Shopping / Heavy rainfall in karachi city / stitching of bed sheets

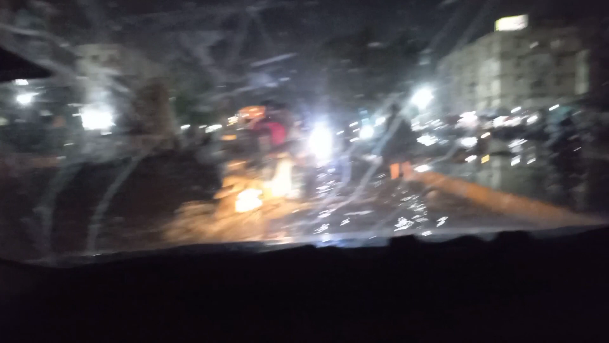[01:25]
پانی تھا اتنا پانی تھا کہ گھر پہنچتے پہنچتے ہمیں ایک سے ڈیر گھنٹہ لگ گیا یہ تقریباً ٹائرز